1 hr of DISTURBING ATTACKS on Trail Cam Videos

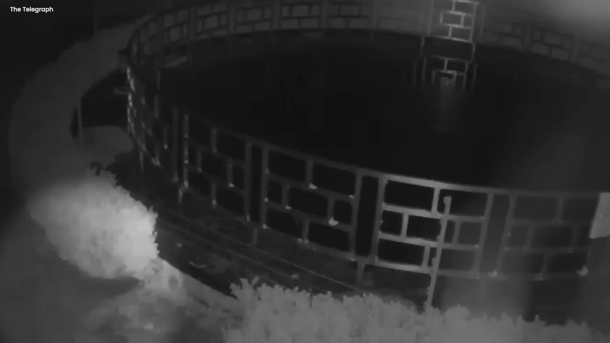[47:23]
An otter. Not your usual hero, but tonight. It played the main part in a secret story.
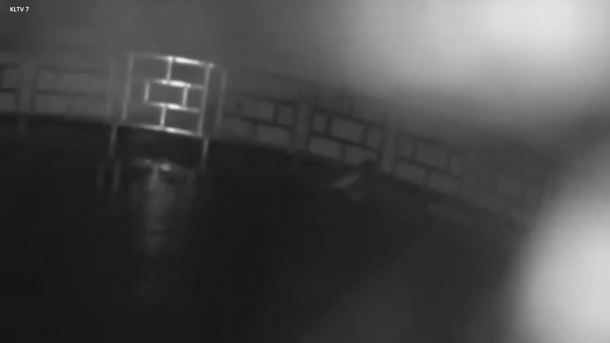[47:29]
The video showed the otter doing something strange and clever.
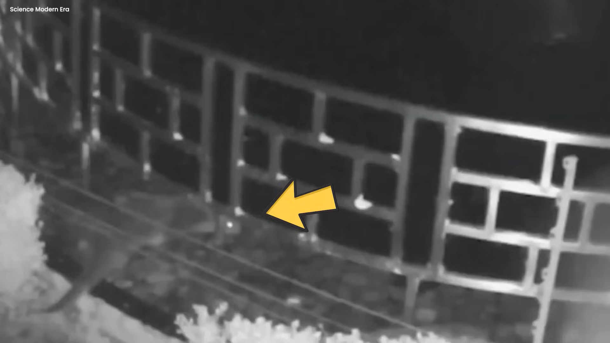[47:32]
The tricky part was the electric fence. Everyone thought it would stop any animal,
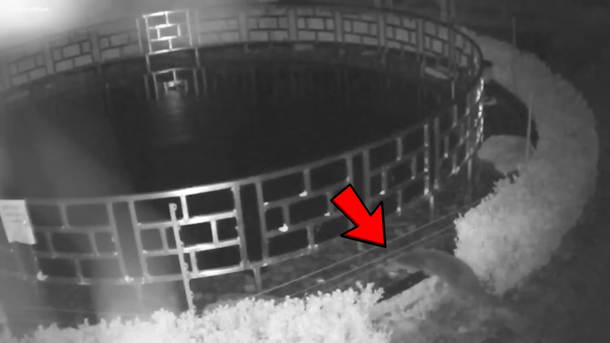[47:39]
but not this otter.
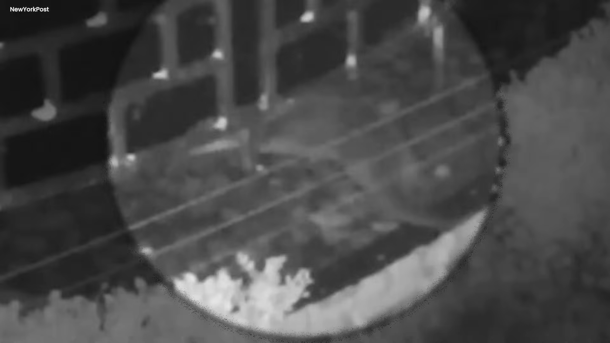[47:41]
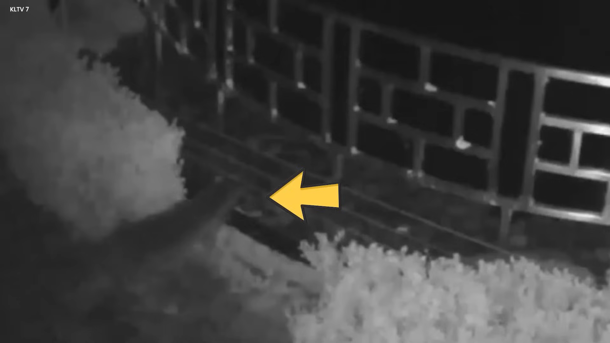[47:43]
It glided through it like a ghost, adding more mystery to the night. The otter seemed to understand things we couldn't see, like it had a secret pact with the night.
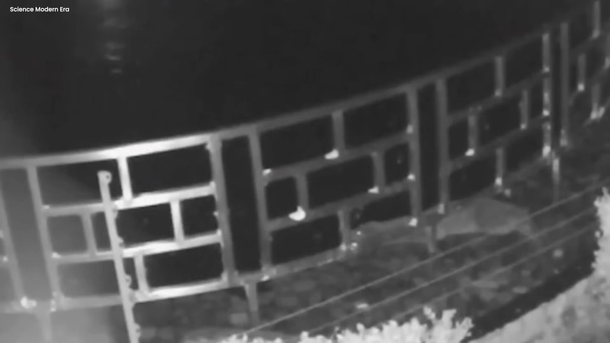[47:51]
Then, the big surprise. The otter wanted a fish, a whole bunch, 50 of them. These weren't just any fish, they were like treasures in the water kingdom. When morning arrived, the spa was confused. How did the otter pull off this fishy mission so smoothly?
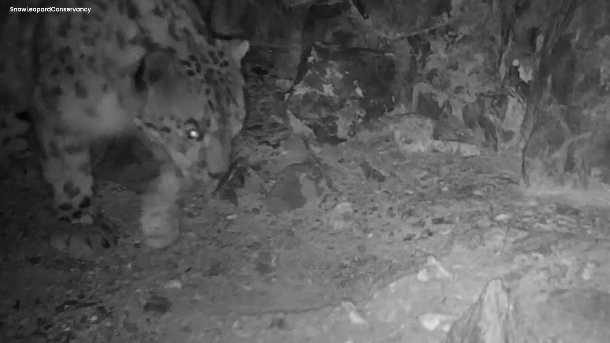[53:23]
Snow Leopard on Trail Cam In the snowy night, a quiet wilderness turns into a mysterious stage under the glowing moon. A special camera catches a cast into the hidden world of a strong and sneaky snow leopard, its spotted fur disappearing in the frosty scenery. In the dark, the clever hunter drags its prey's limp bodies across the icy ground. It's like watching a secret play, with the snow making a crunchy sound under the leopard's soft paws. The camera sees the leopard's smooth moves, its muscles showing under the silver moonlight.
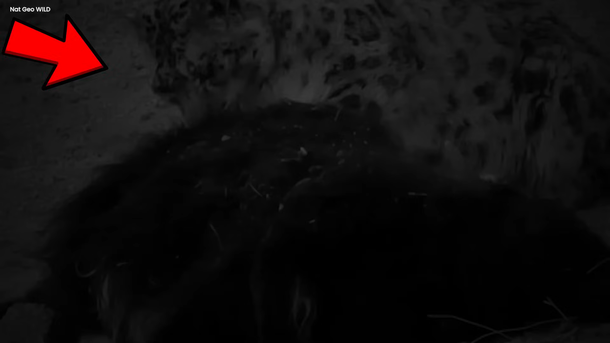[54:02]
The prey, breathless in the snow, tells a sad story of the leopard's nightly hunt. The predator moves with a clear goal only known to the wild, creating a picture of survival in the freezing cold.
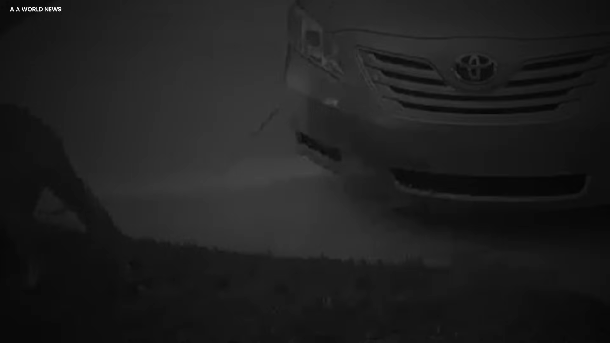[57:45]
Otter Caught by a Trail Cam Under the Moonlight, something cool happened in the woods. A smart otter, usually slick and playful, got into a little trouble.
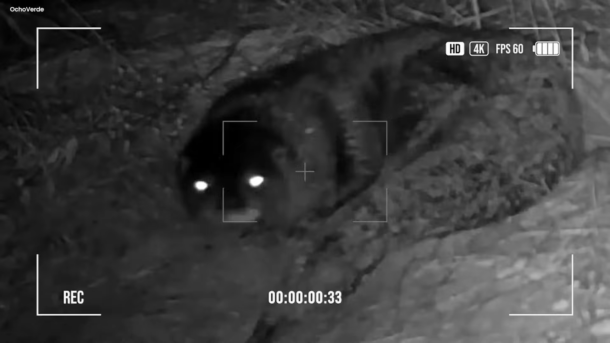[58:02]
But guess what? A tricky camera was spying on our furry friend. With a sly look in its eyes, the otter went on a wild adventure, not realizing the camera was keeping an eye on it.
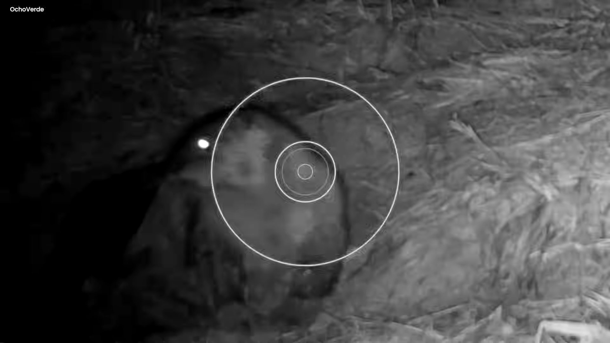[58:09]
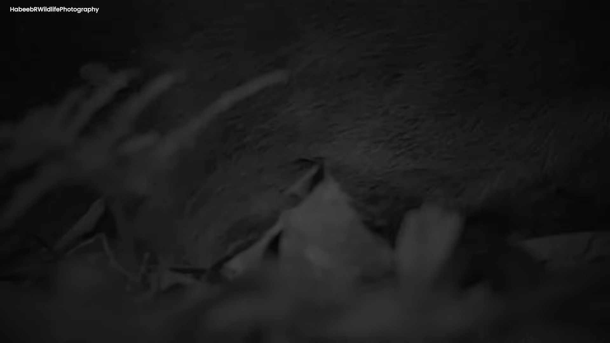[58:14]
The movie showed the otter doing all sorts of fun stuff, like twirling around in the dark.
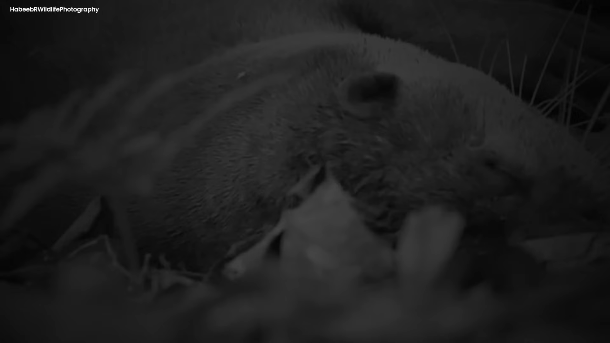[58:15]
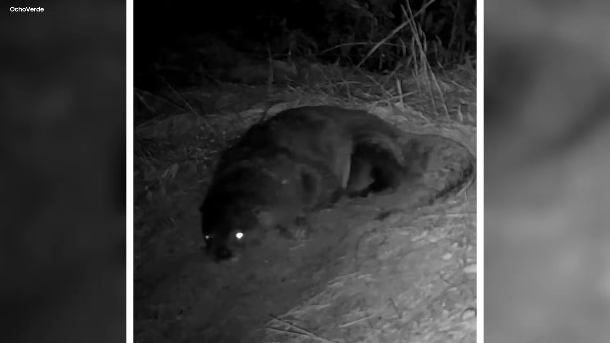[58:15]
Its fur, once super clean, now looked all messy, telling the tale of its muddy adventure.
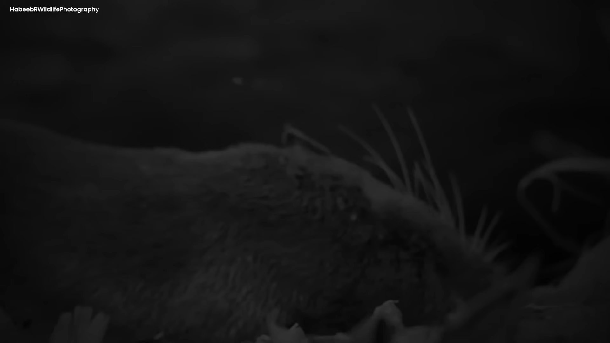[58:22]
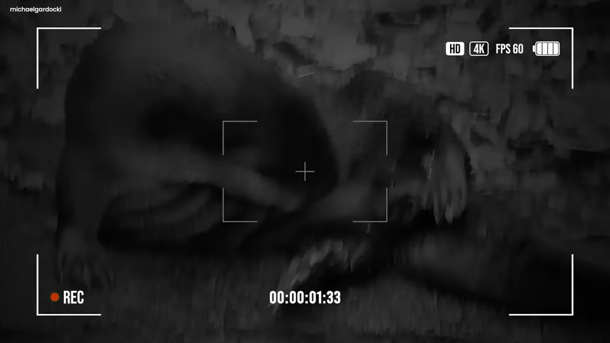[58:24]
The camera still watched as the otter played and did daring effects in the night.
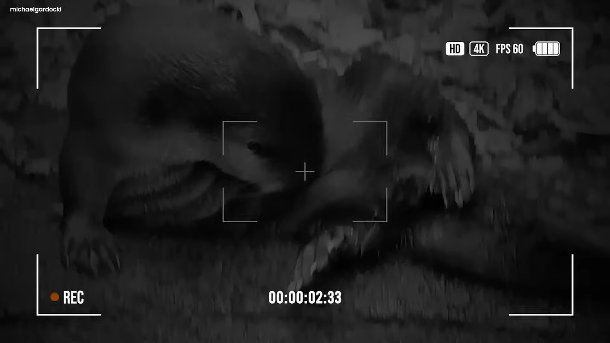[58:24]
This exciting story of dark fun shows the otter's secret meetup with the night, captured in a bunch of cool movies.
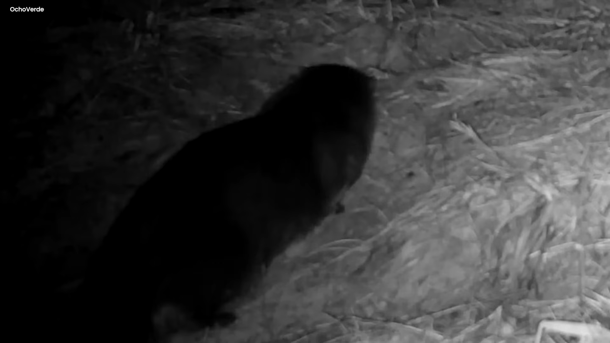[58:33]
It's like a sneak peek into the awesome things that are when the sun goes to bed. Lion Attack on Man